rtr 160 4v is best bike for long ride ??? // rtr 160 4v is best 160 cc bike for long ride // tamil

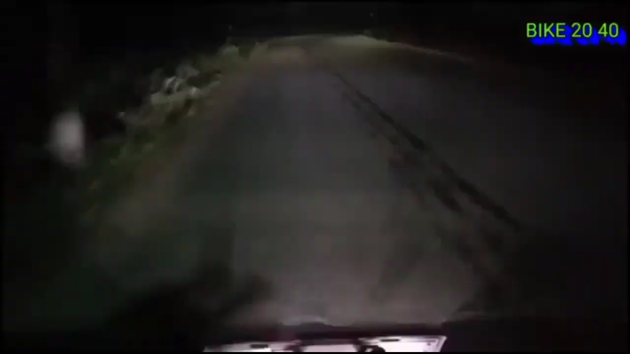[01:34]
அதுக்கப்புறம் வந்து இதோட லைட் விசிபிலிட்டிஸ் பார்த்தா உங்களுக்கு தெரியும், நீங்கள் வந்து எக்ஸ்ட்ரா எந்த லைட்டுமே ஆட் பண்ண தேவையில்ல.